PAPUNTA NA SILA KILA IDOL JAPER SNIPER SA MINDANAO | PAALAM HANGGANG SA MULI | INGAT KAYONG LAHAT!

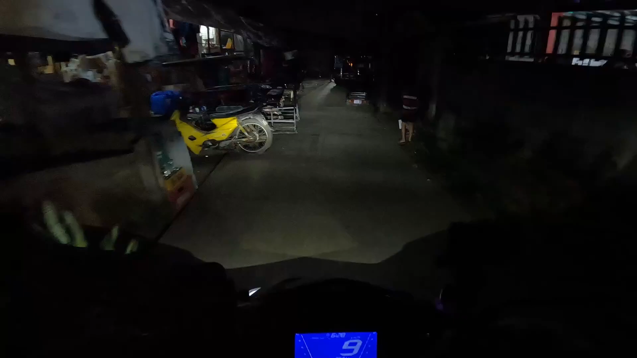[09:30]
Ayan, napalabas na tayo. Ayan, syempre, pag-piestahan.
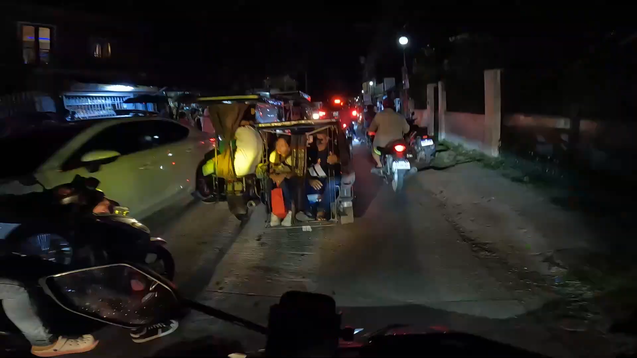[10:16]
Yun, traffic pa rin mga kanochi.
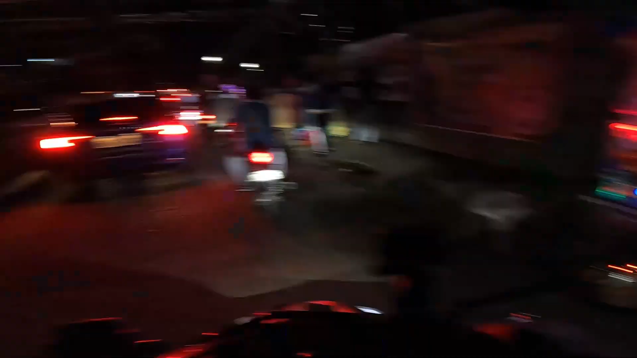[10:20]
Ah, ayan, grabe. Fireworks. Ipaputok.
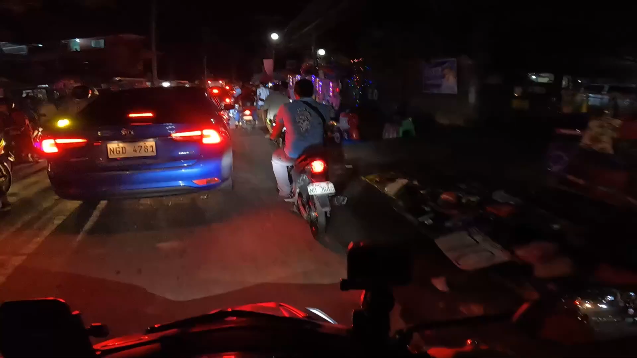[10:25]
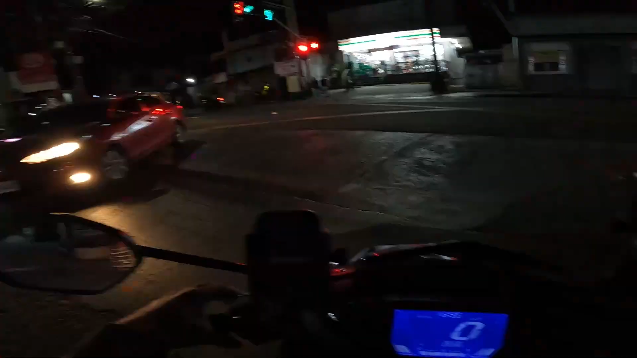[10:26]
Yun, finally, nalampasan na namin yung traffic. Ayan na, nandito na tayo sa kanto. Papunta na tayo ng Aguinaldo Highway. Silang, sa Silang Highway.
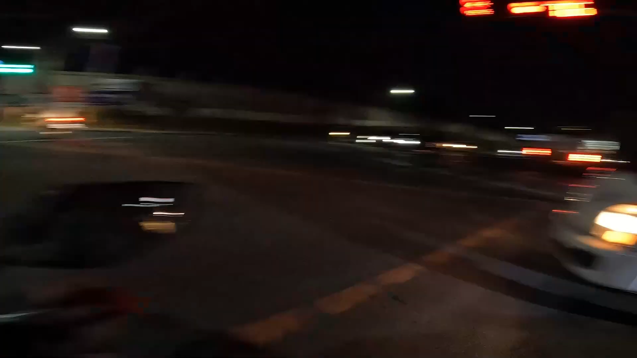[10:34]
Alright, eto na, Aguinaldo Highway na. Ayos, tapos yung traffic. Grabe.
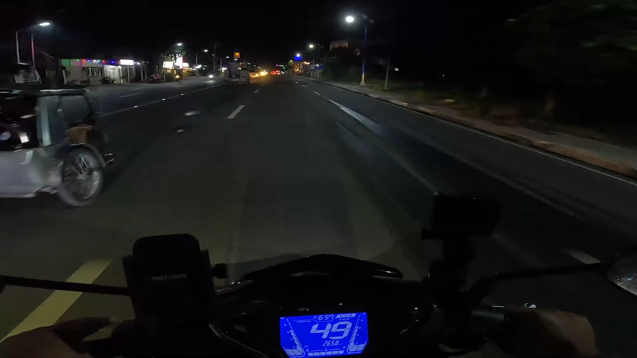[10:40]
Dito na kami dadaan sa papuntang Amadeo at papuntang Mahogany. Ayan, dati hindi nadaanan natin. Nag-iintay na ito, maglalabas dun sa taas. Alright, nasa Mahogany na tayo. Ayan na oh, diba?
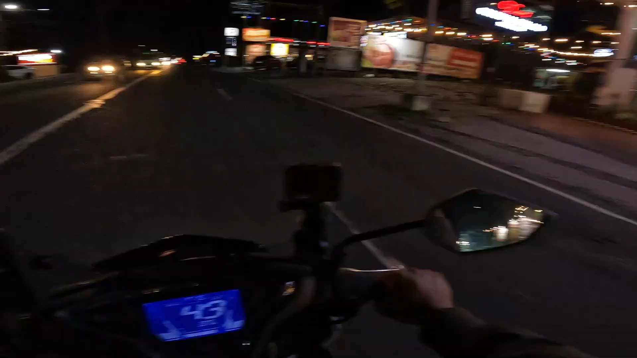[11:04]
Ayan, napakakulay ng tagaytay. Ito, Pamendez na. Twin Lakes na! Ayan, malapit na tayo sa boundary ng Cavite at Batangas. Alright, nandito na tayo sa boundary ng Cavite at Batangas.
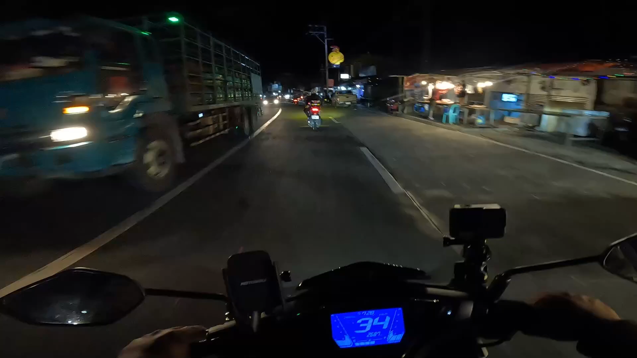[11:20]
Ayan, mabilis lang ang biyahe mga kanochi at walang masyadong sasakyan. Ayan na yung arko. Diba?
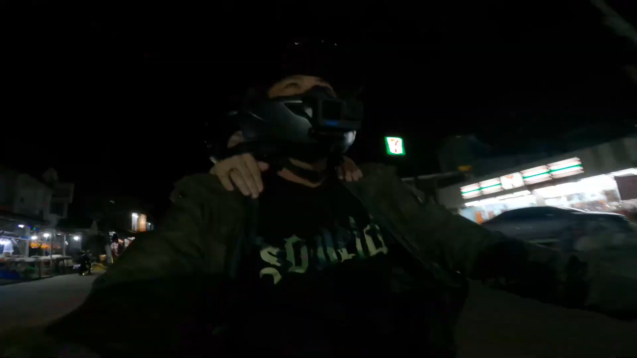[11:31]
Ayun na yung arko! O, oh, diba?
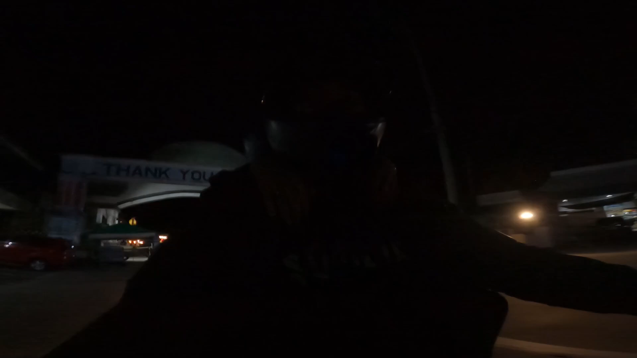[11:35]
Alright, Batangas na. Yun o, oh, ganda ng daan dito.
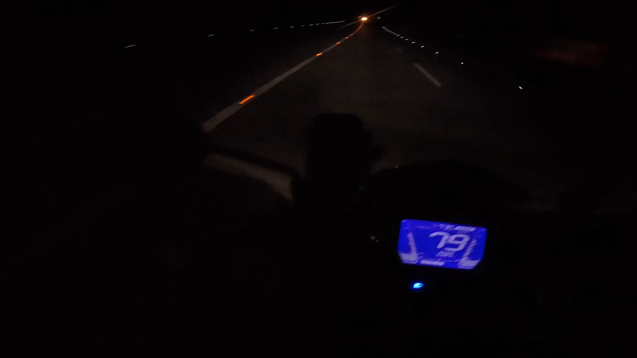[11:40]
May guide talaga. Reflectorized na. Ayan, nasa Ilog Tuwi na. Mabilis lang ang biyahe. Ayan, oh, I love Tuwi. Alright. Yes, baby. Walter Mart na Cebu. Ayan, papalapit na tayo ng papalapit. Nasabayan na tayo ng nasubo.
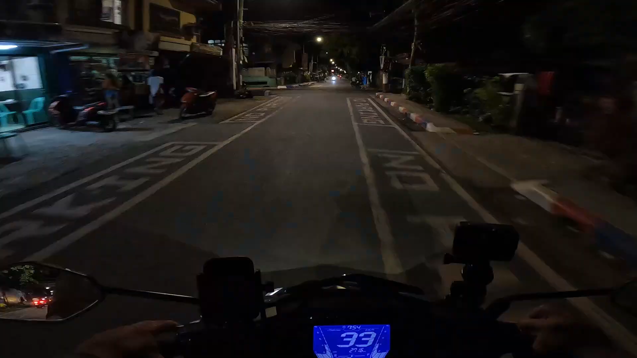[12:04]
Yun, nakapasok na tayo dito sa papuntang Arco. Ayan, liwanag dito.
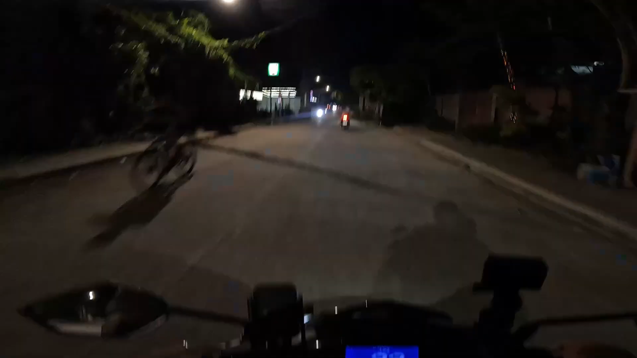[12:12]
Ito na pala ang mahiwagang Arco ng Bungana.
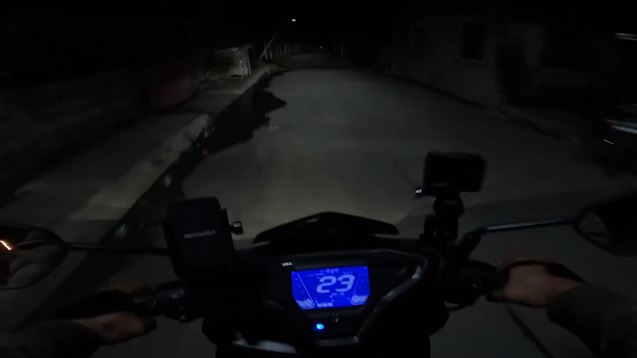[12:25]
Yun o, LLR. Yan, tahimik dito.
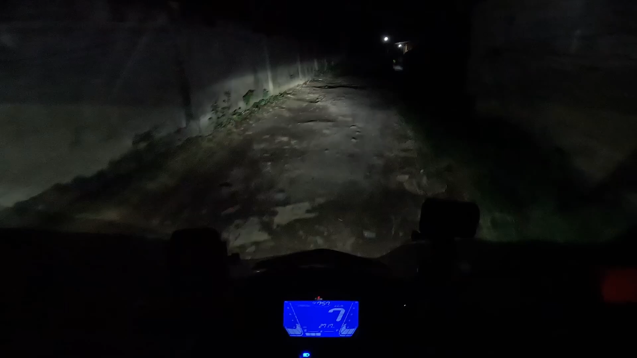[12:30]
Ang Lubak-Lubak Road. Ayan, napakadilim dito sa Lubak-Lubak Road. Putik. Right, andito na tayo sa masikip. Iskinita.